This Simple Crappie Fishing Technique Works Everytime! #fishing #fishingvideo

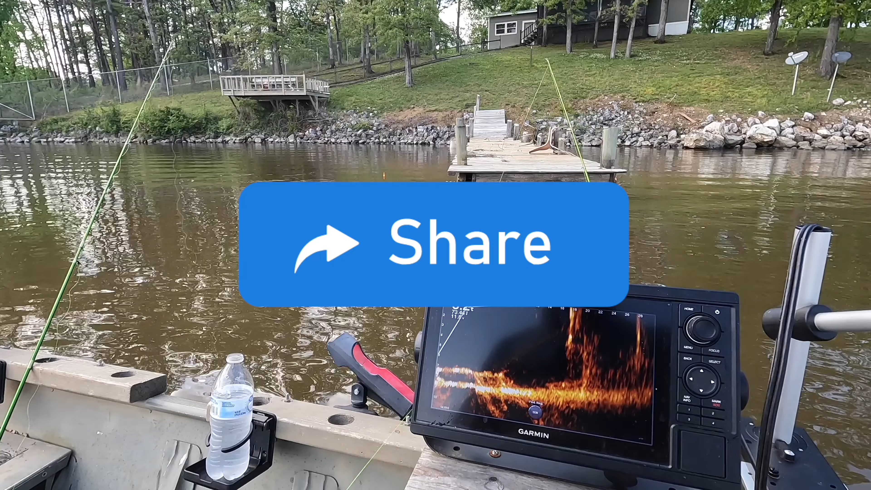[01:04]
of brush under here and they are in here you got them okay that's a keeper there you go
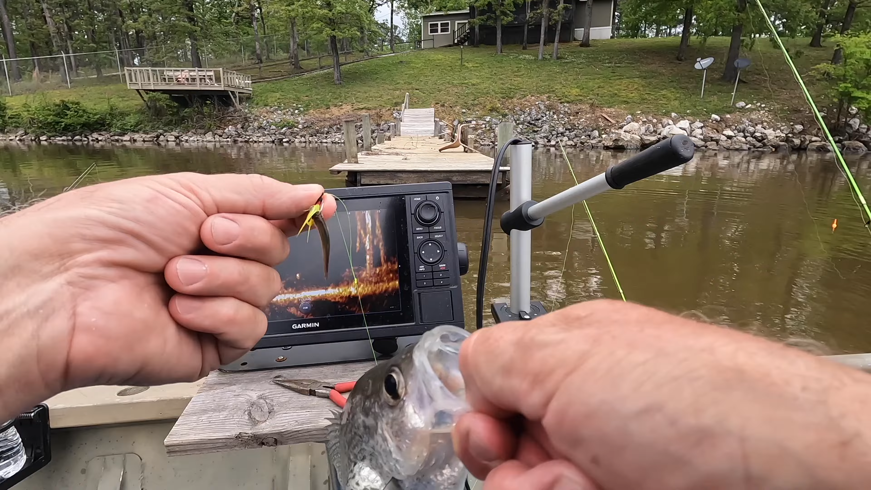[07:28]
that to your people do you have your camera look at that it's got a fish bubble what does that mean i don't know but we ain't gonna eat it that's only about nine inches anyway oh that was cool all right well something different might be a parasite in it or something well let's let him go we'll have to look that up see it falling yeah see that fish chasing it yes
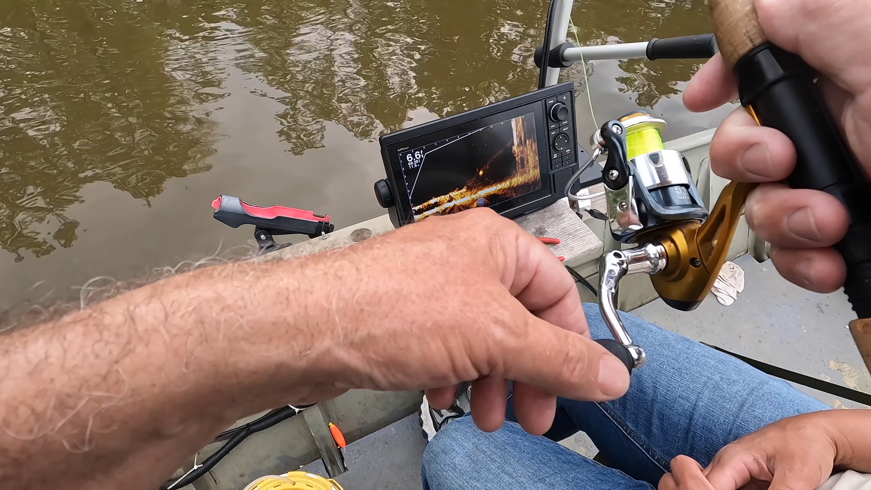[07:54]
yeah to get him to look at it there he goes he thumped it there he is nice now he looked bigger on the screen but there he was much better now you'll feel the thump before you actually see it bite it because it's a one second delay so when you feel that set the hook don't matter what you're looking at okay okay so i need to drop it down or just wait on that get it
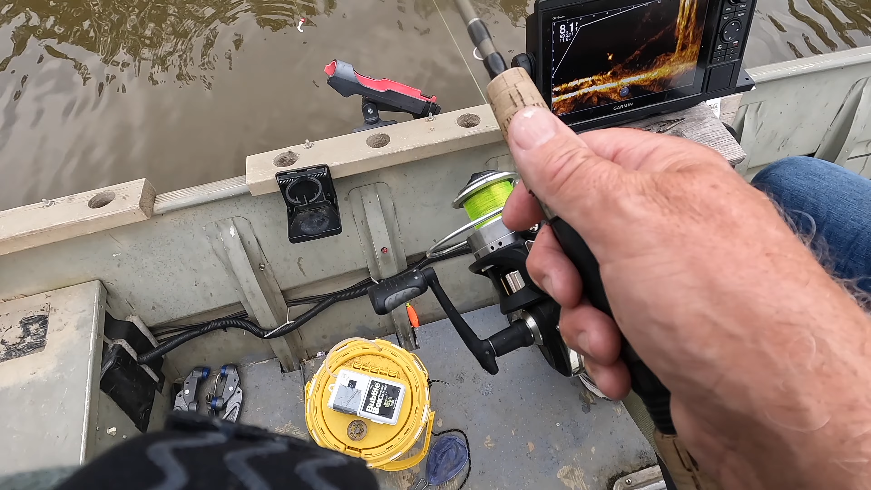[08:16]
get it down by his nose he sees it now go up feel them yeah yep see that's how you live
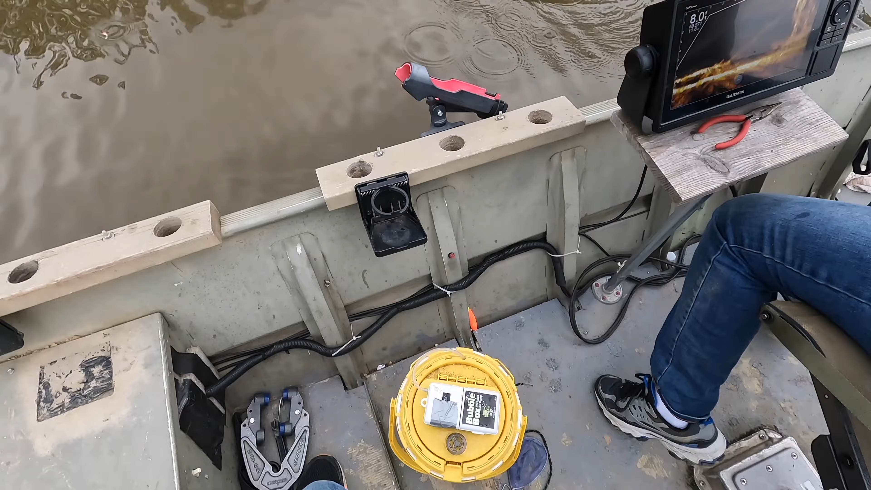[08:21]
scope now it's not a big fish but you felt that didn't it yeah you felt bump take a picture say we're in the nursery yeah we are in the nursery